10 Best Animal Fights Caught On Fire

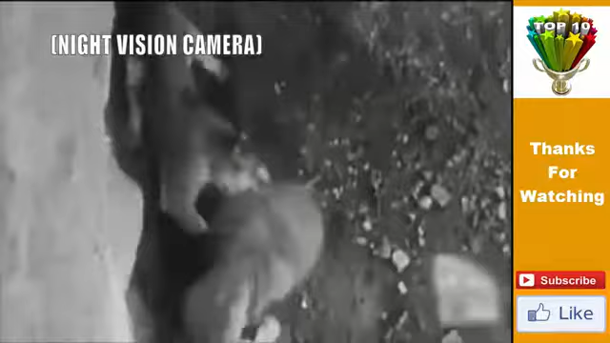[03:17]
The pair spends hours wrestling and biting one another to see who the real king of the jungle is.
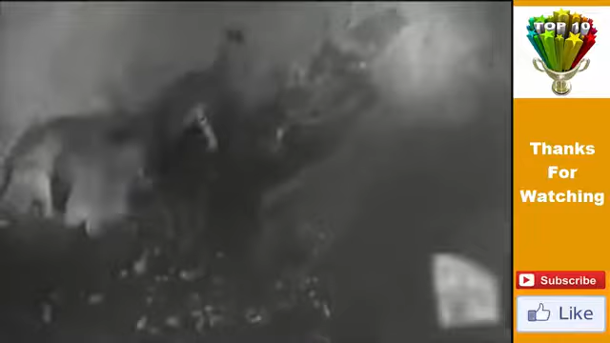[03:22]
When suddenly, the tiger rolls over in defeat after hours of fighting with the massive lion.
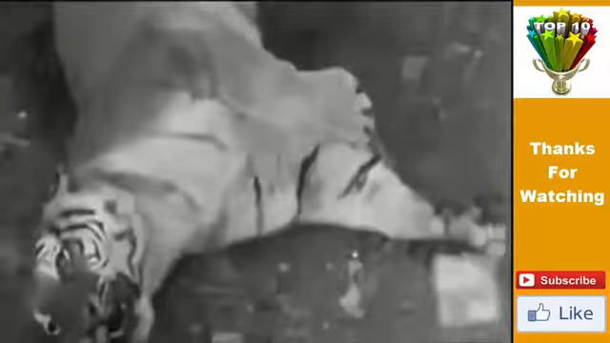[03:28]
The lion then walks away, proving who the real king of the jungle is.